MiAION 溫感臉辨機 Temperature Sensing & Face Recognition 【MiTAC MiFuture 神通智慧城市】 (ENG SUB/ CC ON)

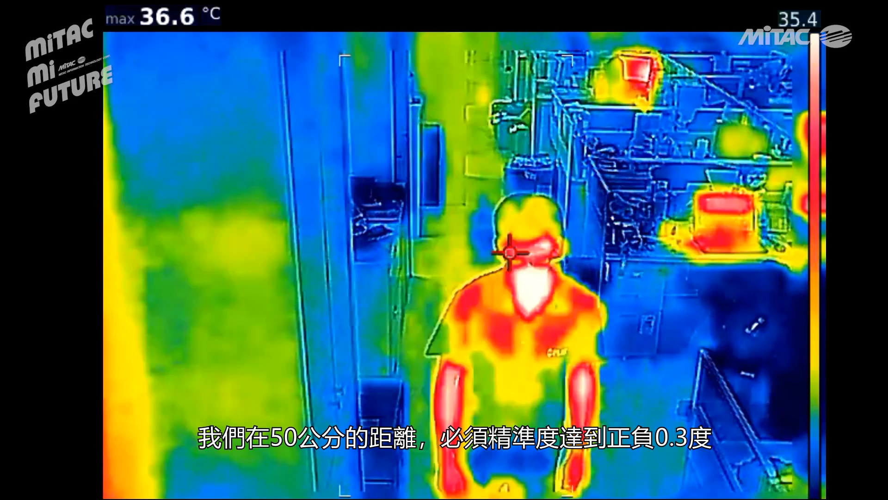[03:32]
On screen: max 36.6°C
3度这是一个非常大的挑战所以我们透过了一些machine learning的一个方式